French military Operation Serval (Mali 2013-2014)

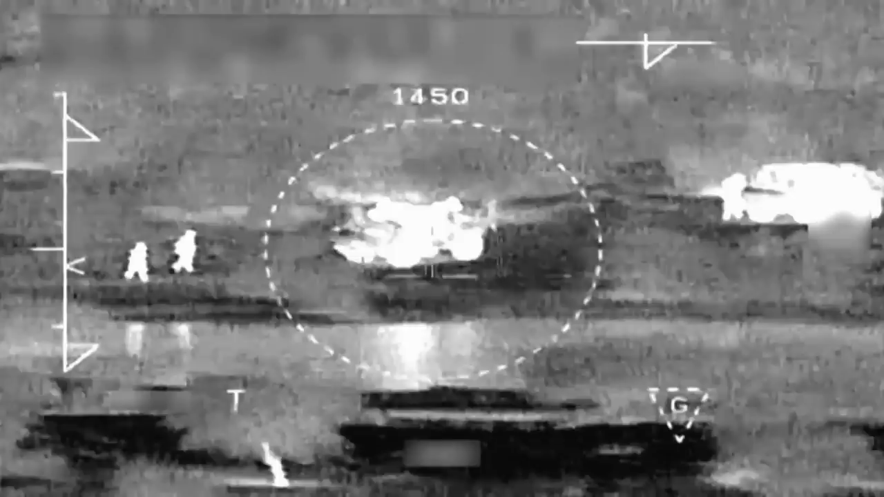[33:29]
Digital technology was used on the battlefield to transfer information more quickly between the front lines and command stations,
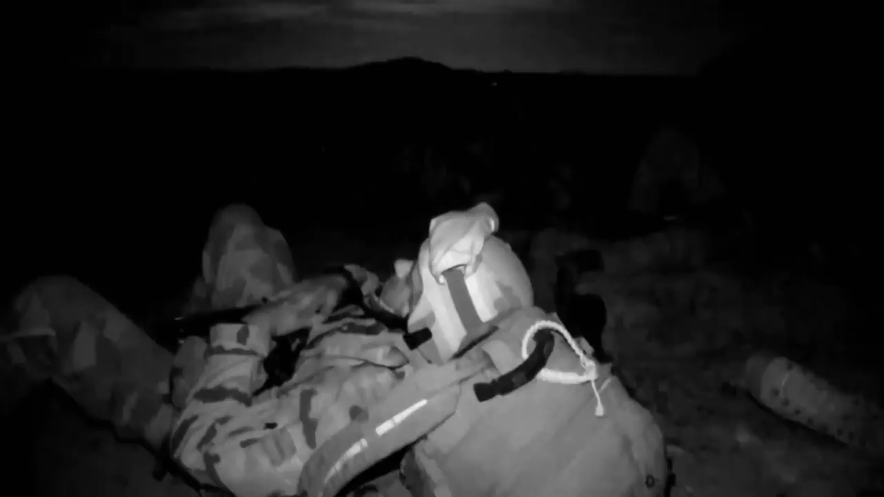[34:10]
Nights in the desert are cold, with considerable differences in temperature.